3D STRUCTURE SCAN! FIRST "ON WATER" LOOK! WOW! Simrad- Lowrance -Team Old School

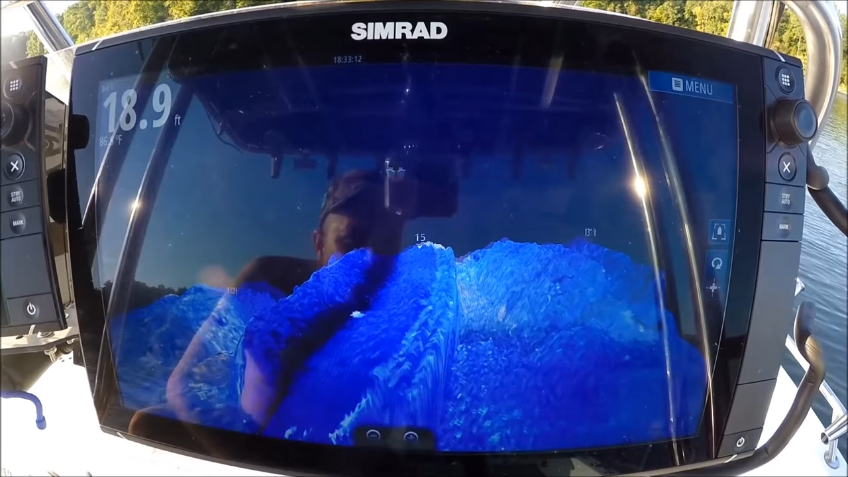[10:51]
On screen: depth 18.9 ft
Look at that. Look at that contour.
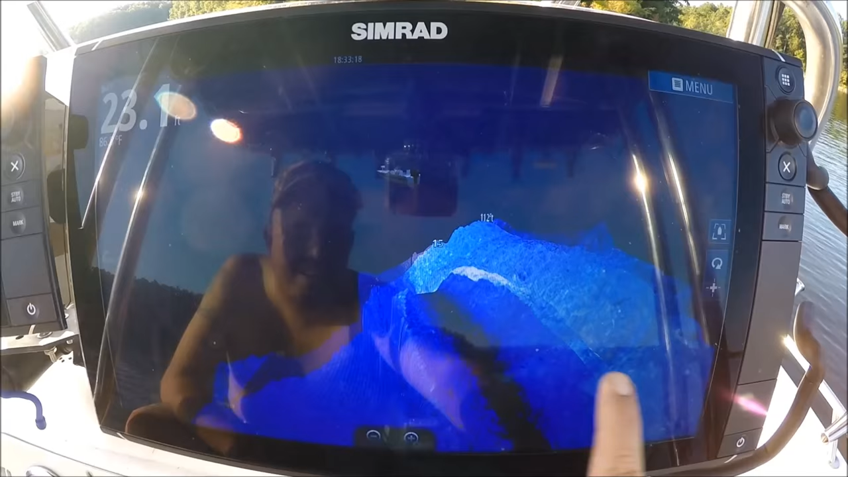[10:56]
Look at the edge with the bait on this side.
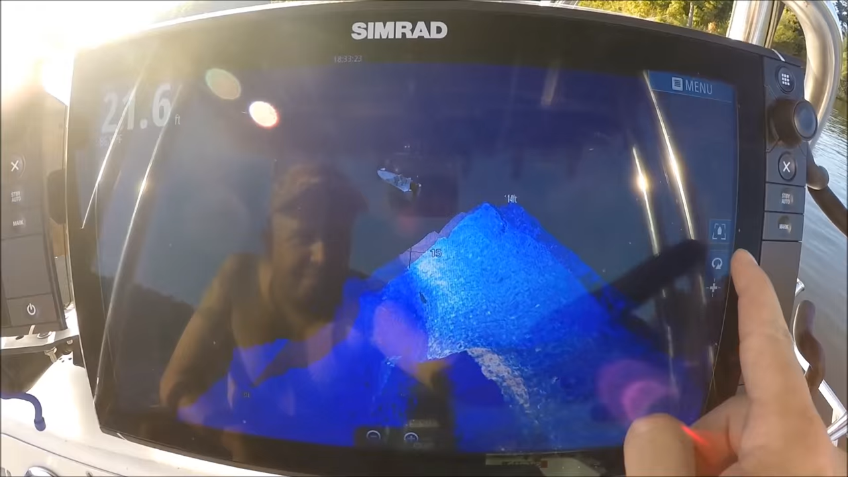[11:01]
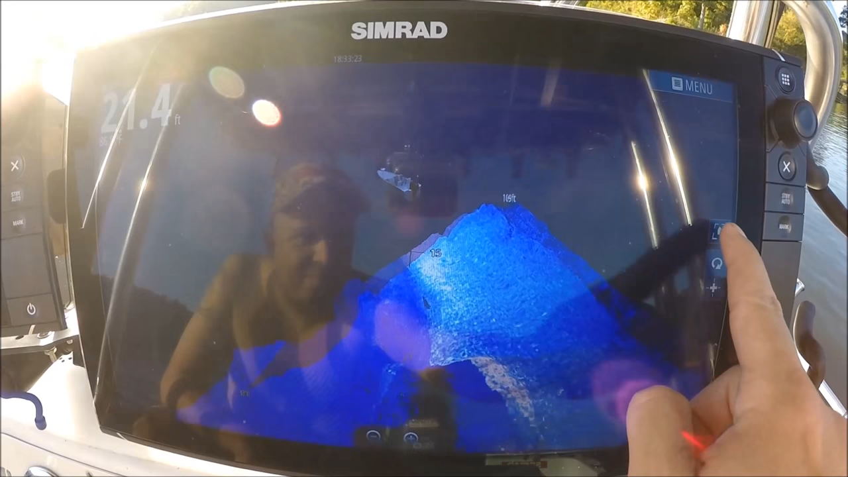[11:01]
On screen: depth 21.4 ft
I'm gonna have fun with this. Look at that.
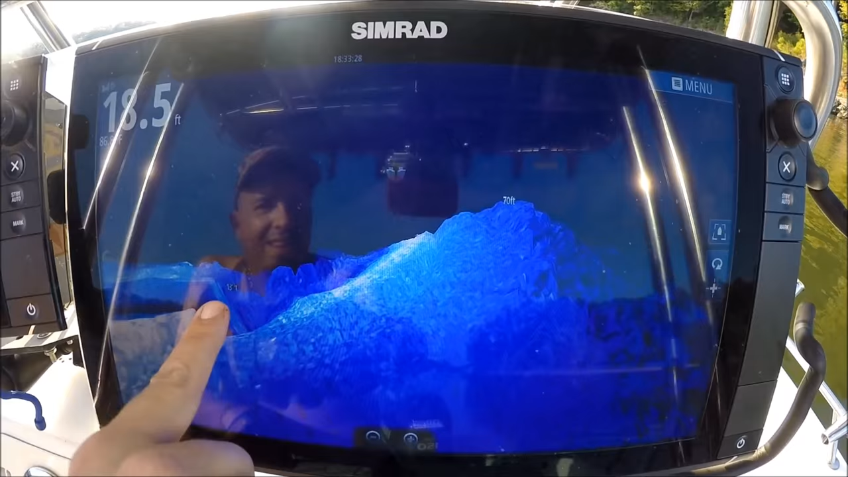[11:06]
On screen: depth 18.5 ft
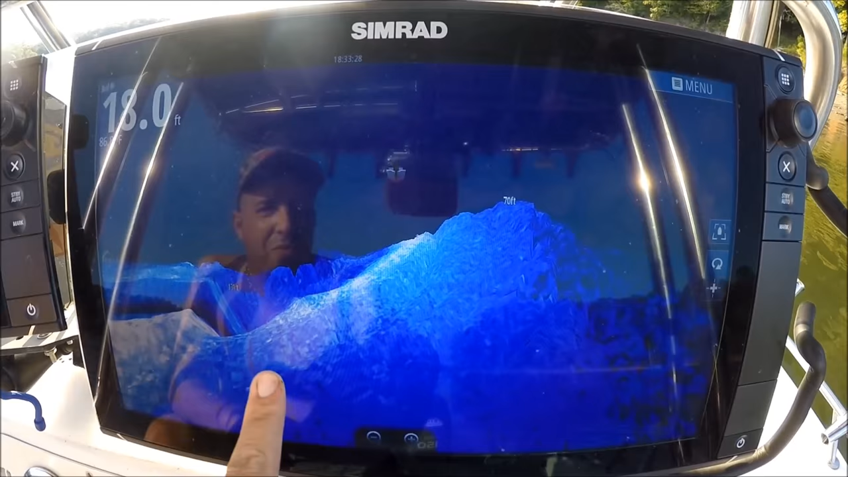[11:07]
On screen: depth 18.0 ft
Look at that drop off right in there. See that hole? Look at that hole with the bait sitting right in there.
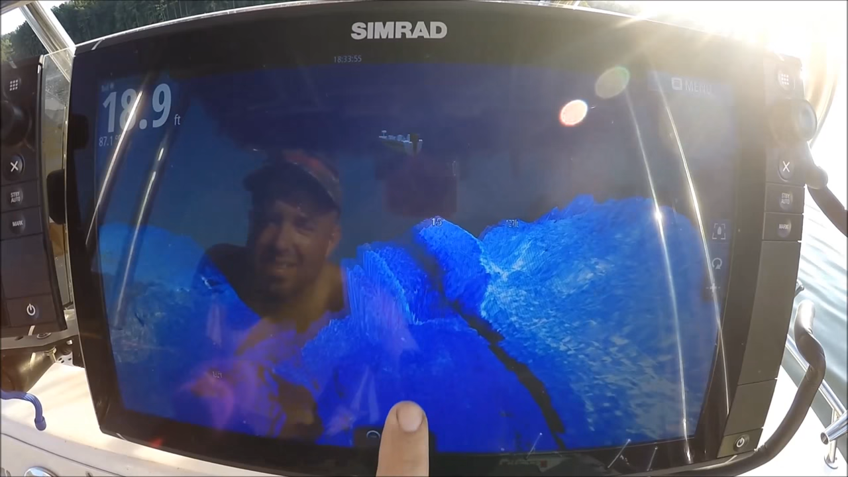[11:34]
On screen: depth 18.9 ft
Wow, look at this. School of bait, little peninsula of boulders right there.
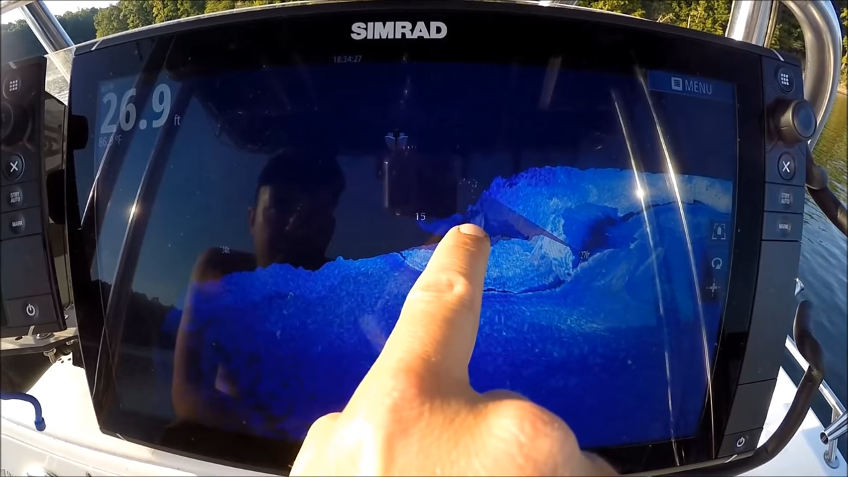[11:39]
On screen: depth 26.9 ft
See that? This is where I turned the boat.
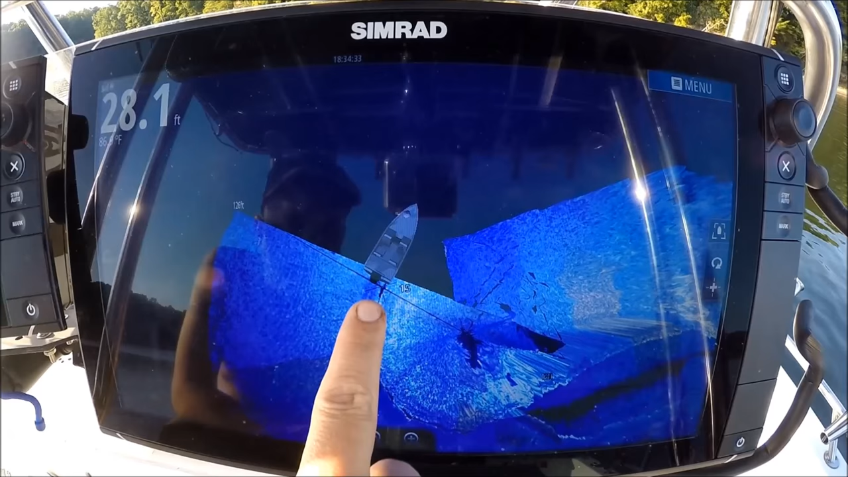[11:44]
On screen: depth 28.1 ft
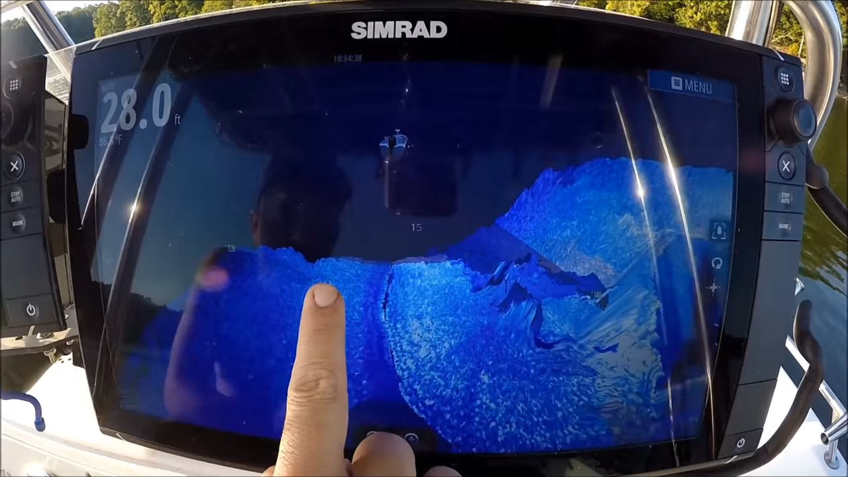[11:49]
On screen: depth 28.0 ft
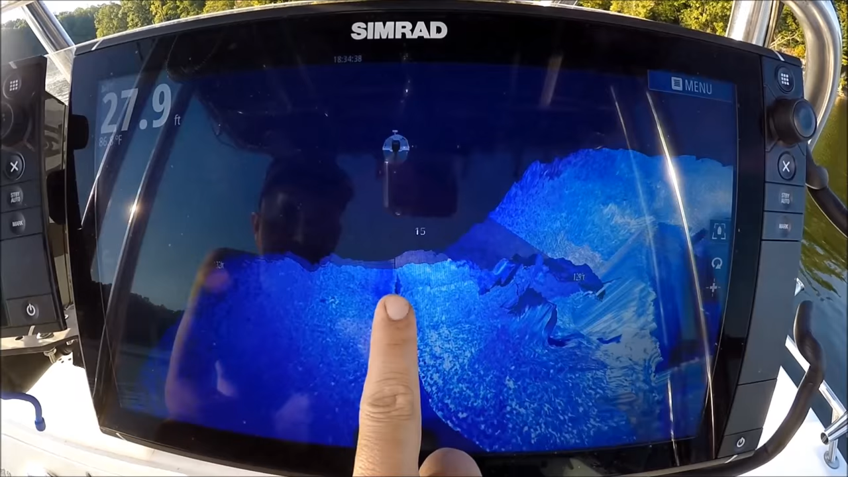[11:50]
On screen: depth 27.9 ft
And it all just makes sense when you touch the screen and moves exactly where you feel it should move.
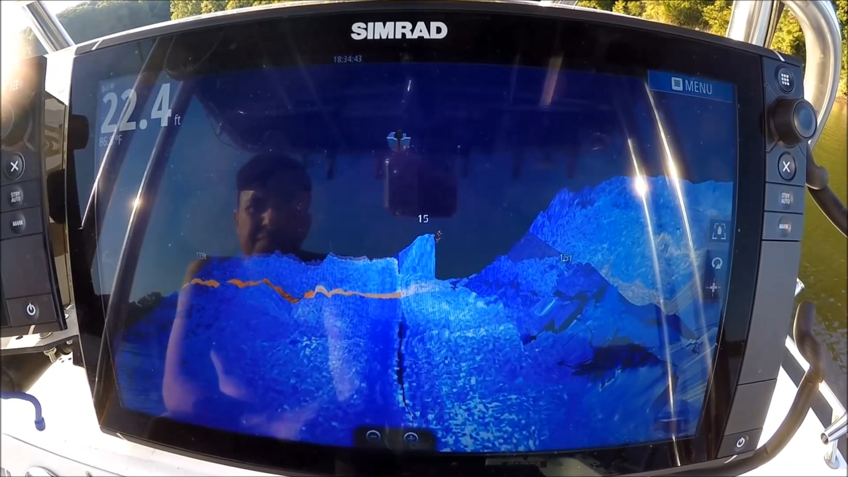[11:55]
On screen: depth 22.4 ft
School of bait in red where you can see it nice and clear.
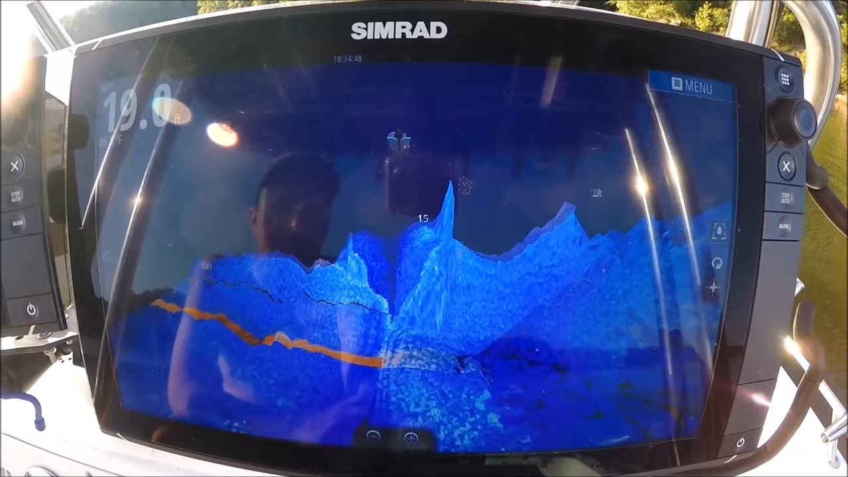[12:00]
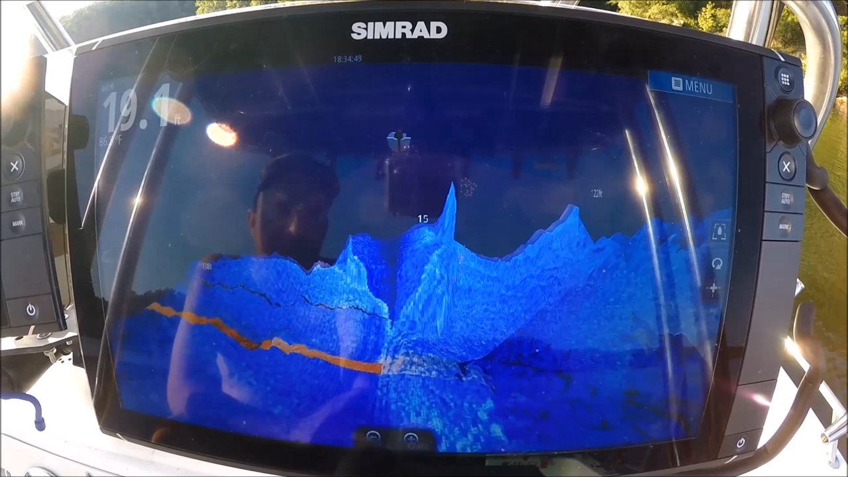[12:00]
No guesswork. Look at these contours. Just follow that along.
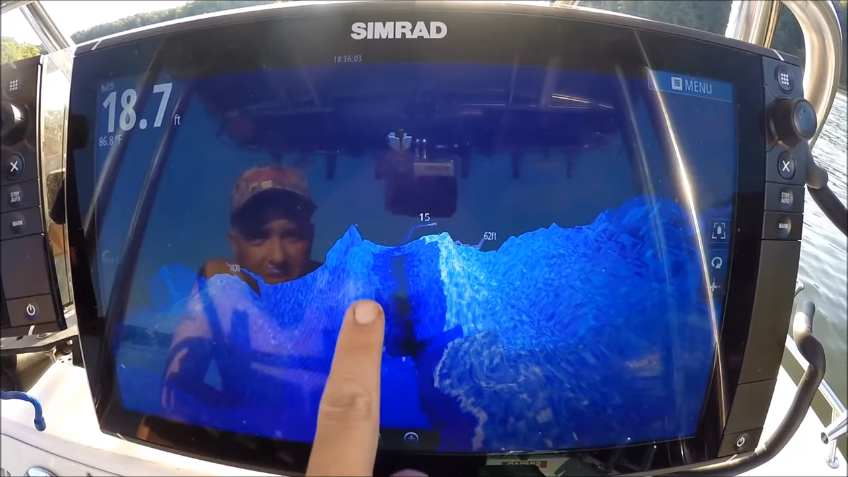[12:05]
On screen: depth 18.7 ft, water 86.8°F
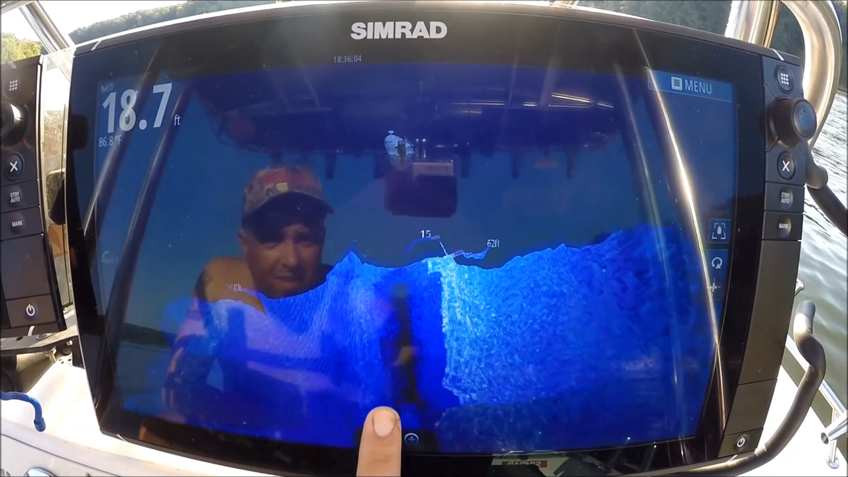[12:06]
On screen: depth 18.7 ft
I can look all the way around them.
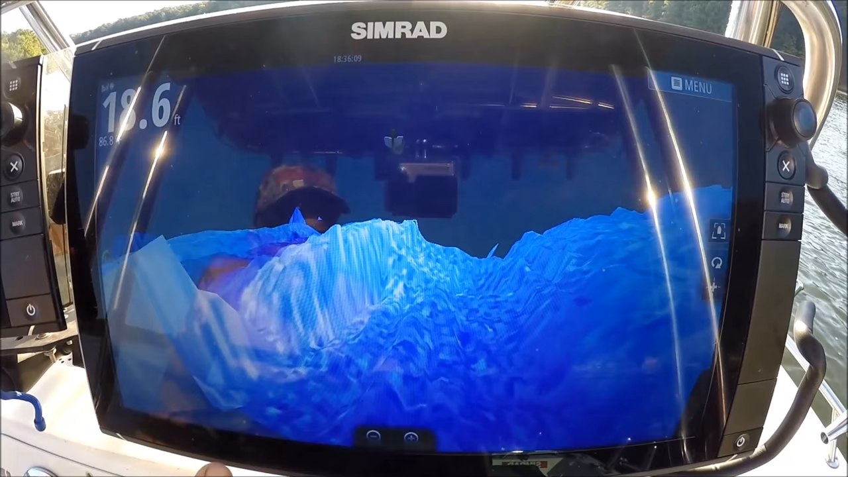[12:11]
On screen: depth 18.6 ft
Look at that view. Now I'm looking, basically I'm looking at the right side of the transducer only. Now I have it set on view lock right now, which means wherever I leave it, the view will stay.
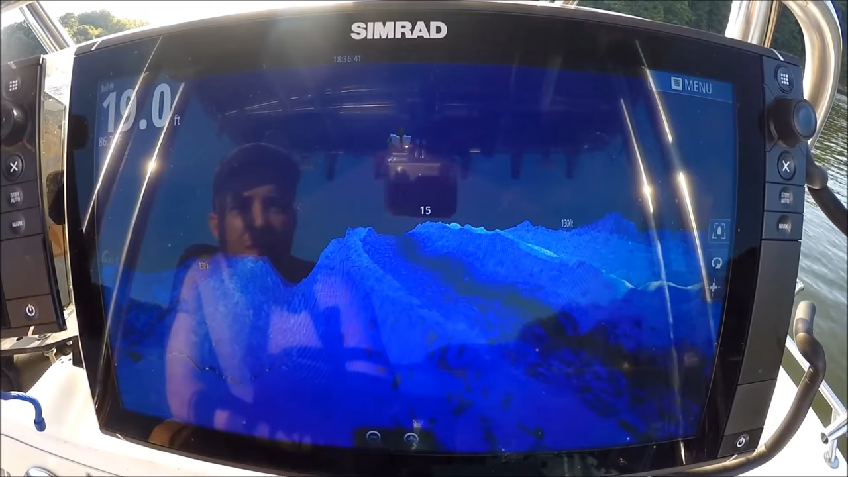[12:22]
You can set it so it'll take the lock off and it will turn. When you turn, the boat will turn, but I like it with the lock on. This way I can change my view whenever I want and it'll stay right where I put it.
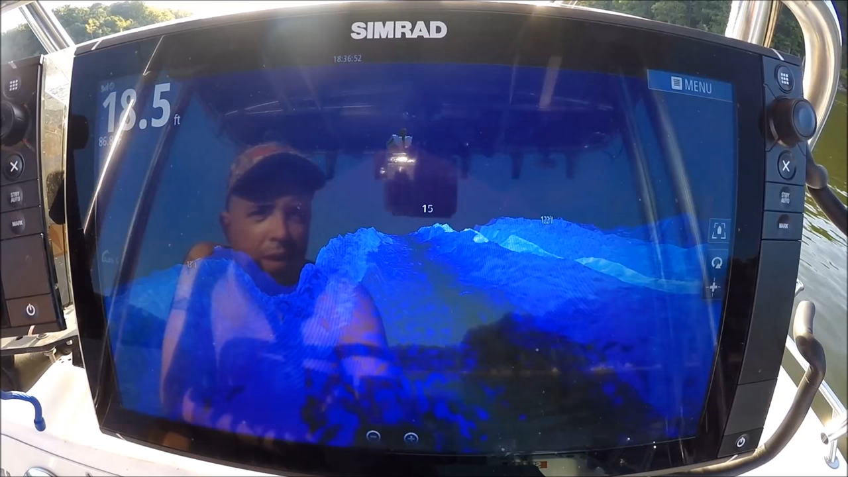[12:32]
On screen: depth 18.5 ft
I swing this way, now I'm really looking at the right side of the transducer only.